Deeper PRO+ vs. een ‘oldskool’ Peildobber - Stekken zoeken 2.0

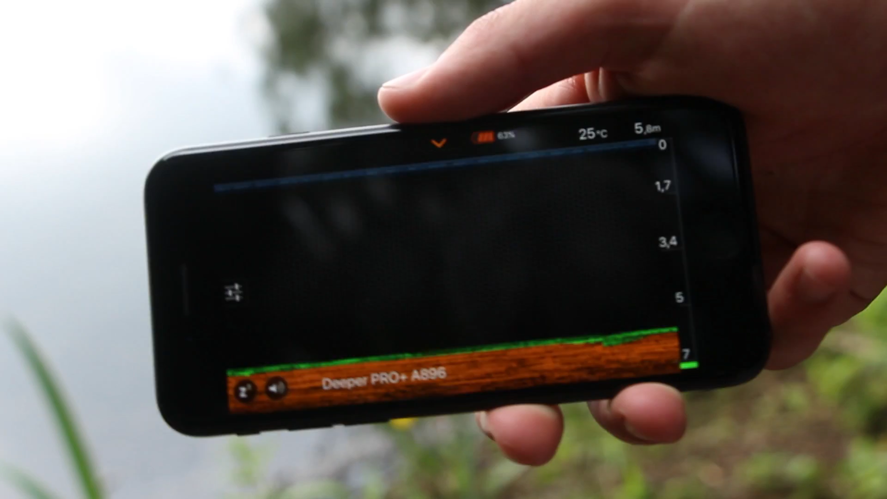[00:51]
On screen: water 25°C
En via de app kun je alle gegevens van de Deeper aflezen. Denk daarbij bijvoorbeeld aan de diepte, aan de waterplantengroei, maar ook aan vissen onder water, etc.